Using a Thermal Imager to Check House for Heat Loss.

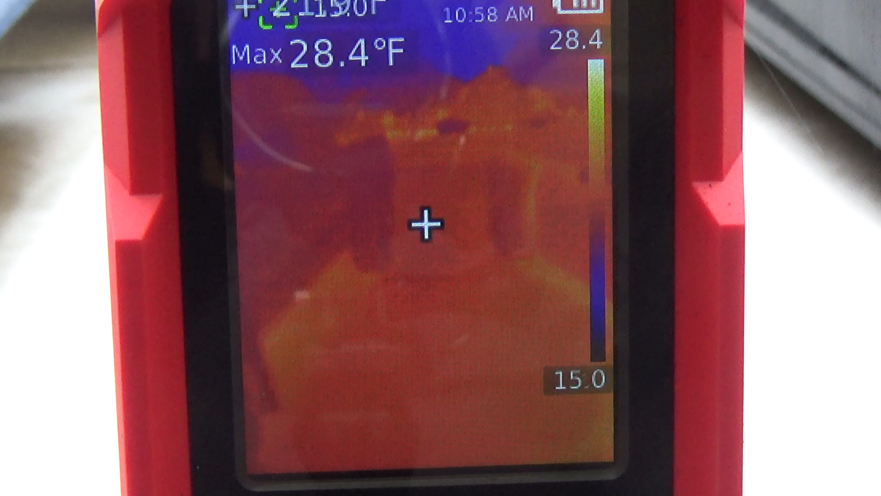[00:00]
On screen: max 28.4°F
Alright guys, so today I'm going to measure the heat loss that my house has around the windows and doors and stuff.
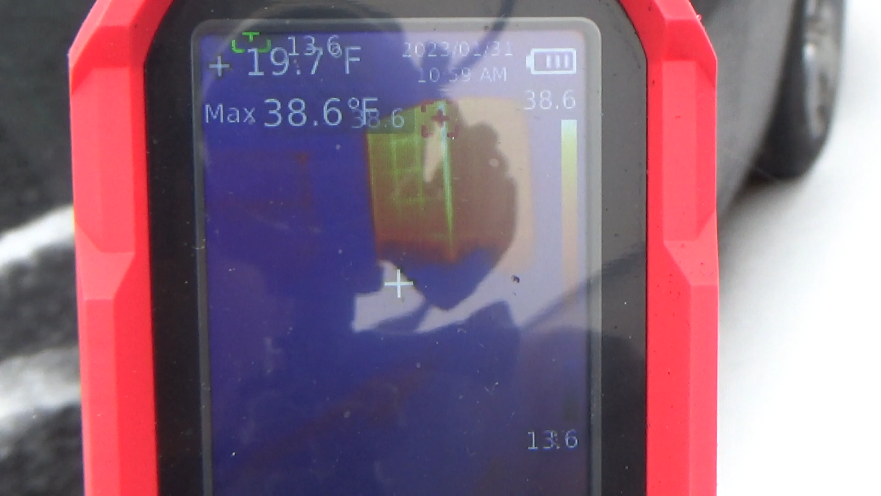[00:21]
On screen: max 38.6°F
It's not snow but it's icy rain I guess.
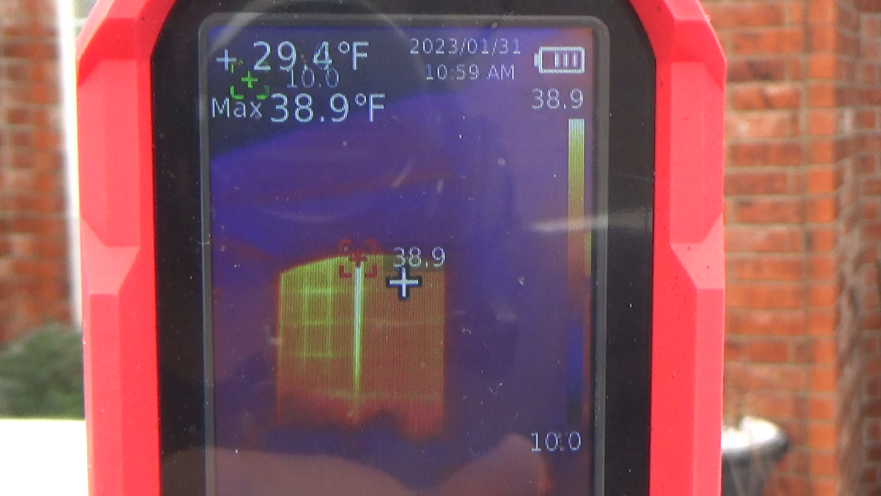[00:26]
On screen: spot 29.4°F, max 38.9°F
And what we're going to look at is we're going to walk around the entire house. We're going to look at the windows just to kind of see what kind of heat loss we've got going on.
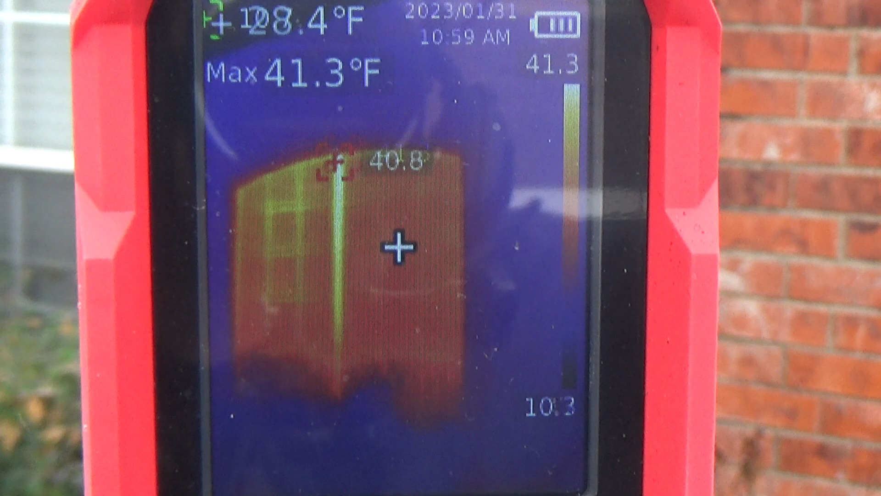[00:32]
On screen: max 41.3°F
And then we'll go inside and see what it looks like on the inside.
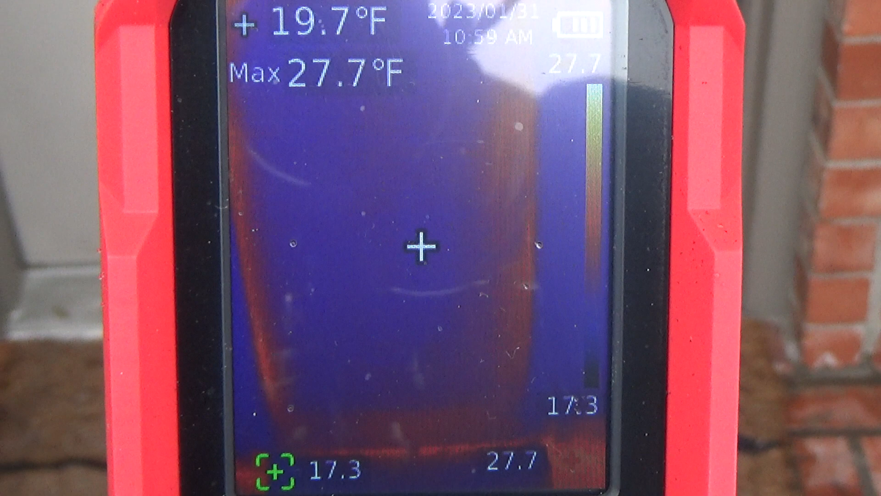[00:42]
On screen: spot 19.7°F, max 27.7°F
So what you're seeing is basically think of it as a temperature difference.
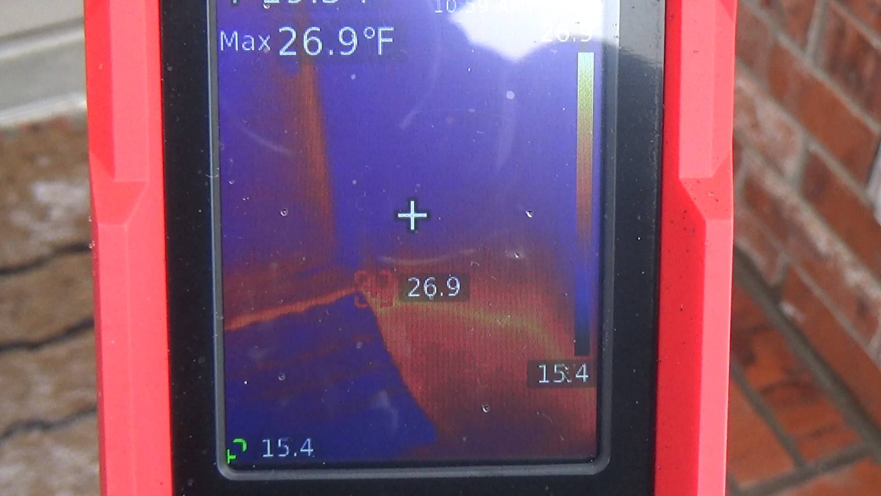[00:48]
On screen: max 26.9°F
So obviously the porch isn't glowing red but there's a difference in temperature of the majority of the outside that it's measuring versus what it's measuring on the brick porch.
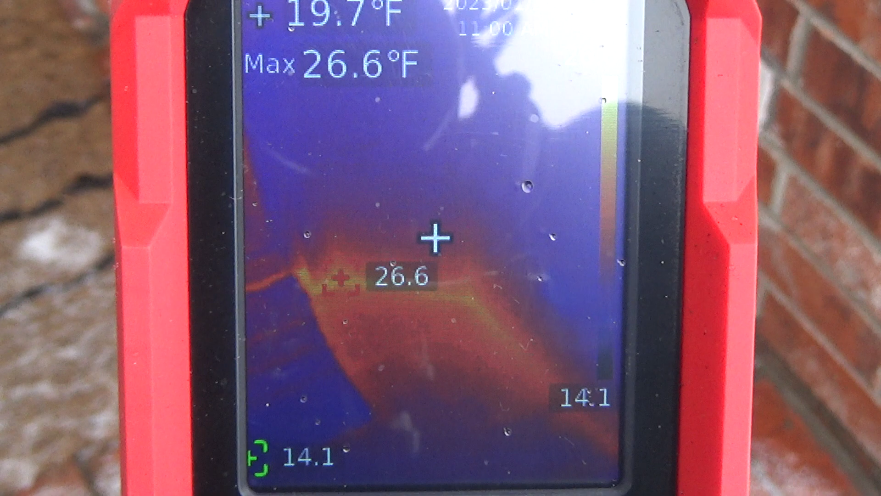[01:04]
On screen: spot 19.7°F, max 26.6°F
Because the brick has actually retained a little bit of heat than what the ambient air is.
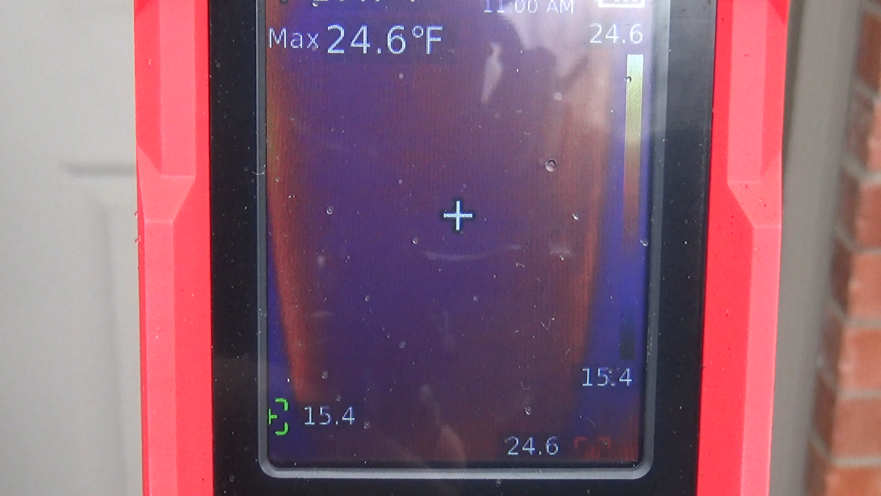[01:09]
On screen: max 24.6°F
And you can see the heat loss coming around the window there.
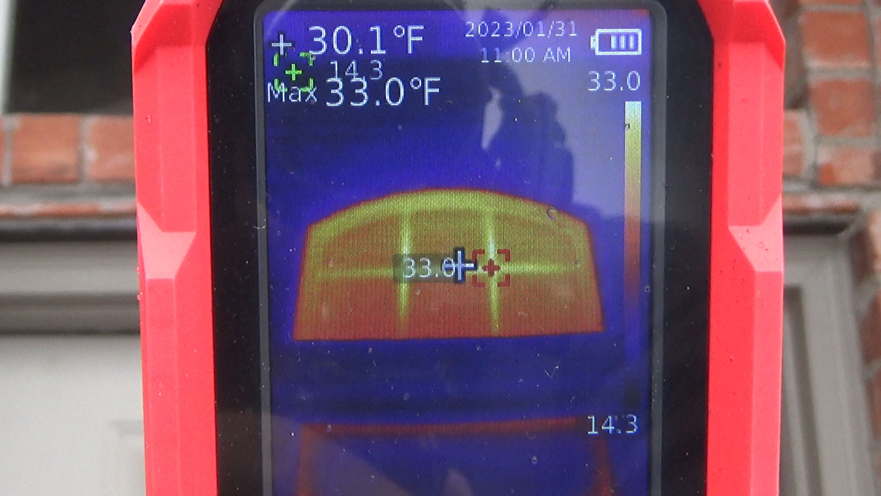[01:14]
On screen: spot 30.1°F, max 33.0°F
And you're going to have heat loss around your window. You can also see heat loss around the door seal.
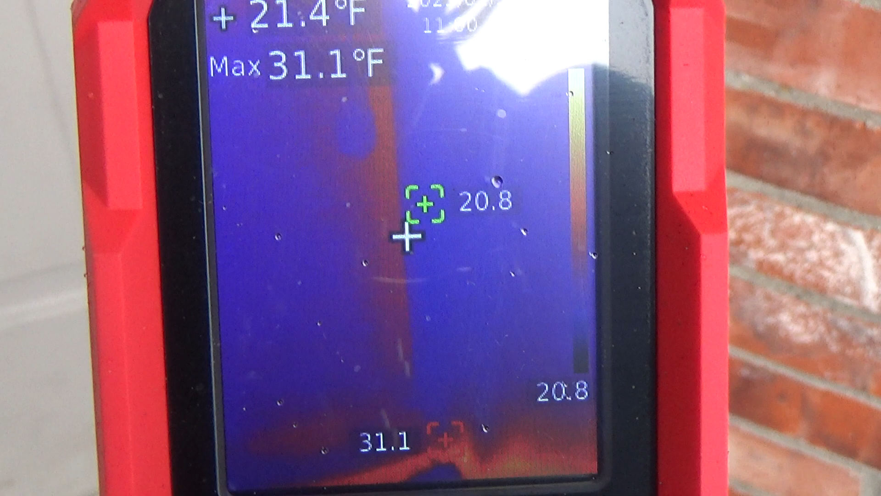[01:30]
On screen: spot 21.4°F, max 31.1°F
I'm going to open the door just to show you what happens.
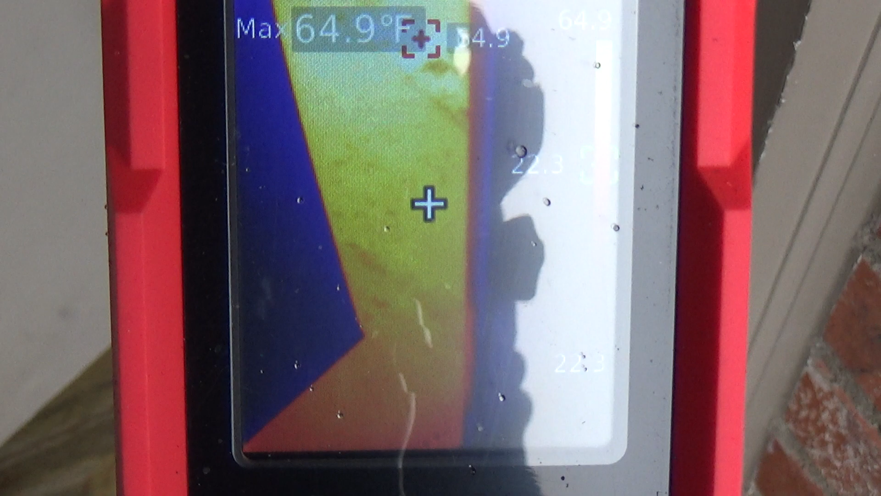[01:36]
On screen: max 64.9°F
So you can see that the inside of the house is nice and toasty.
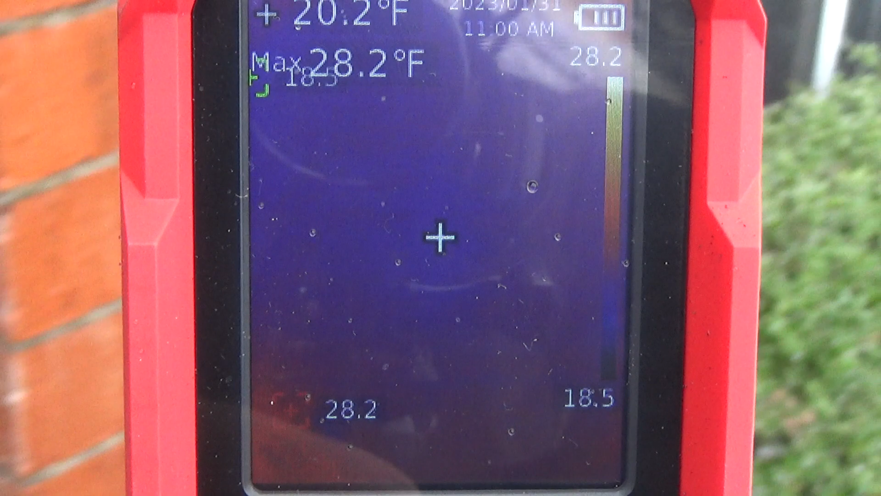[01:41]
On screen: spot 20.2°F, max 28.2°F
There's the other window on the other side of the porch.
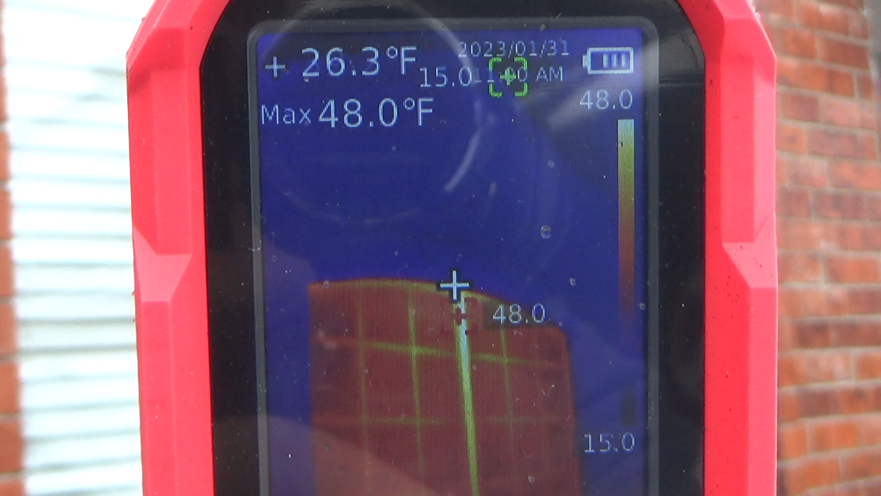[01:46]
On screen: spot 26.3°F, max 48.0°F
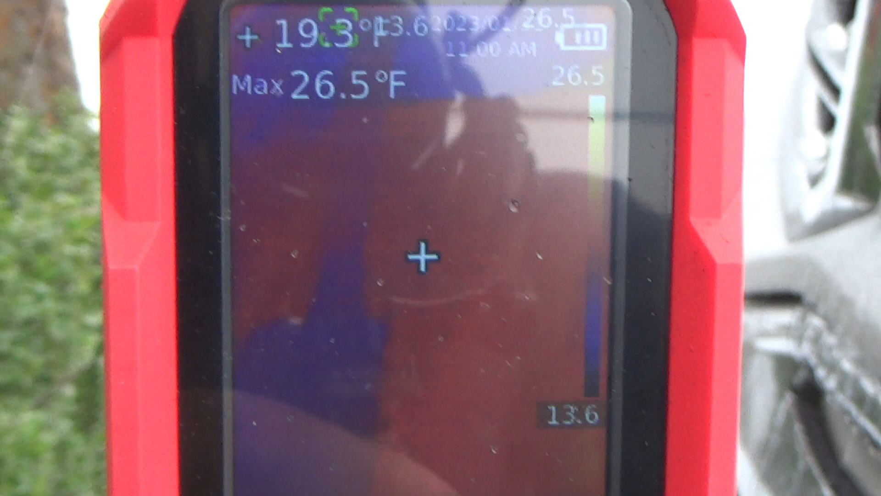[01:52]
On screen: max 26.5°F
Go around to the kitchen window.
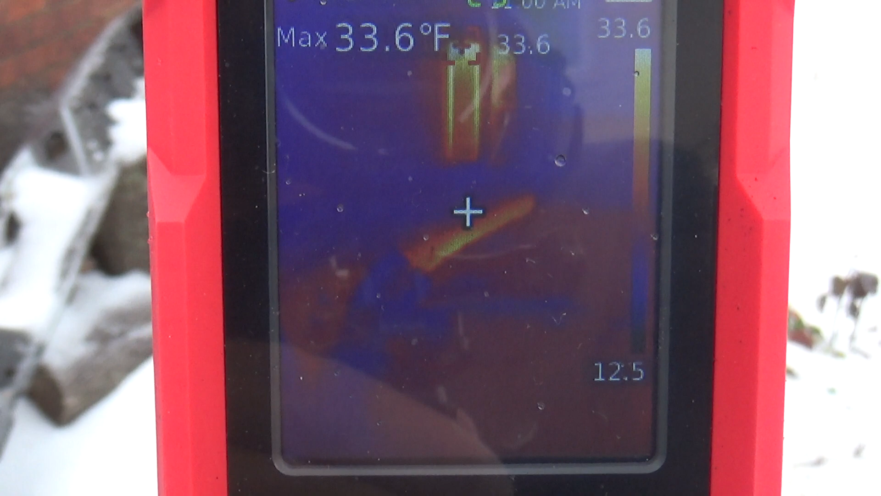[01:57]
On screen: max 33.6°F
And what's interesting is you'll see around the foundation of the house where the concrete is
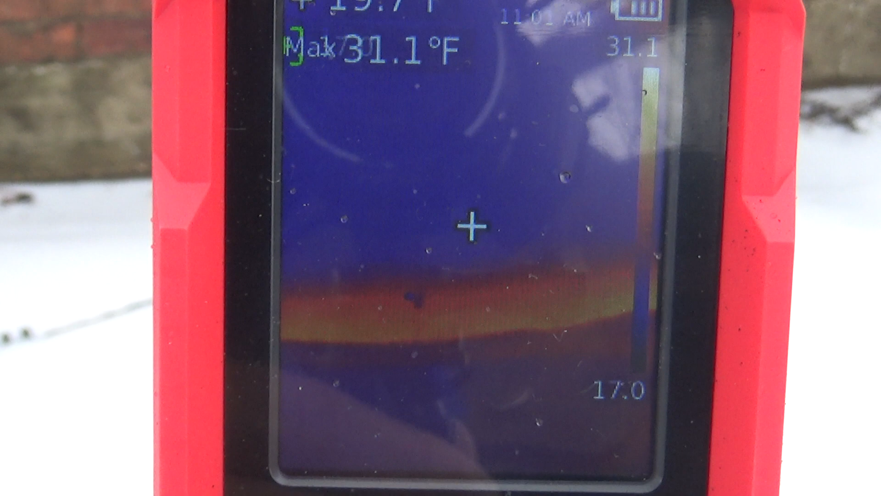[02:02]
On screen: max 31.1°F
actually retaining more heat from the ground than what the brick is.
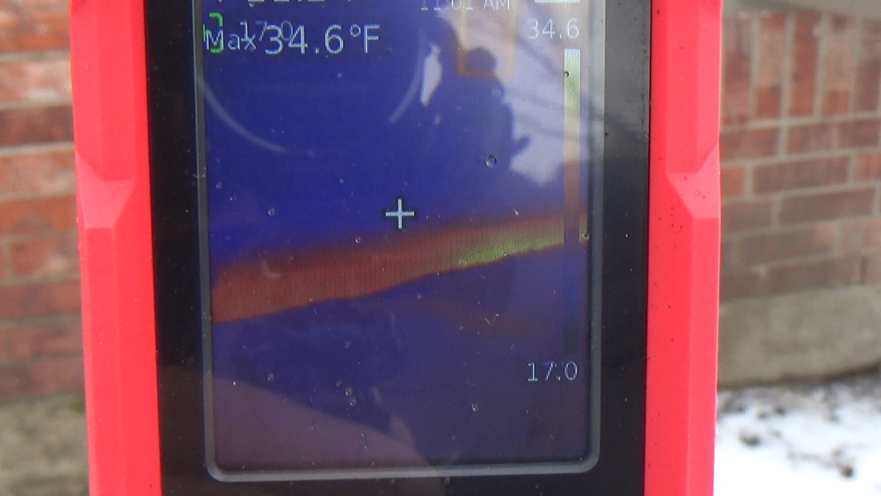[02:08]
On screen: max 34.6°F
So you can see how cold the brick is.
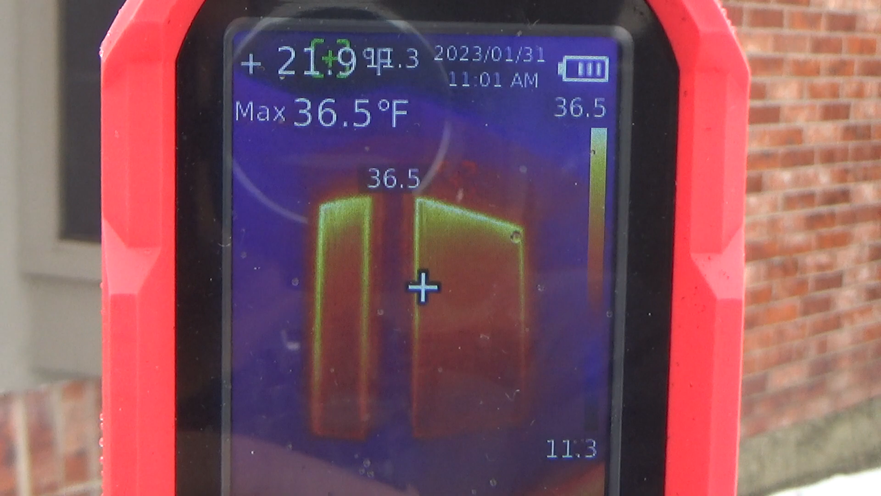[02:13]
On screen: max 36.5°F
And you can see the foundation all the way around the house is, you know, actually a little bit warmer. And then there's, these are our kitchen windows. And, you know, heat rises.